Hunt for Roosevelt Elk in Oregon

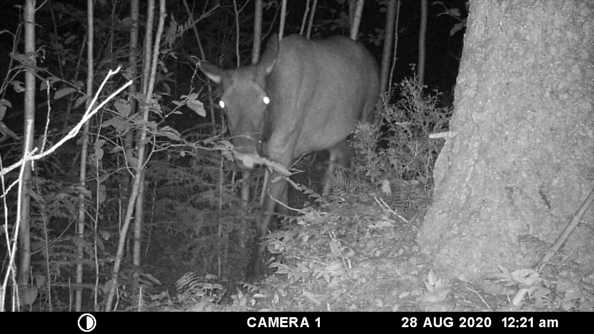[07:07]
And then maybe an hour later, I see this cow come by, and I thought, oh, that's a pretty cool shot of this cow. We're starting to get some elk on camera. And then the video kept going, and then all of a sudden this big herd bull walks right before, like, nice 5-point, really big bull.